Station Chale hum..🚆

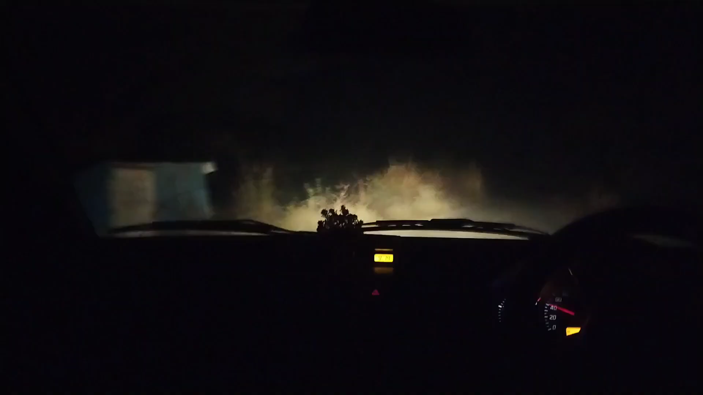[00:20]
ये रस्ता देखके आपको ऐसी हॉरर मूवियों वाली बहुत अच्छे वाली वायव आएगी बिल्कुल हॉरर मूवियों जैसा दिख रहा था ये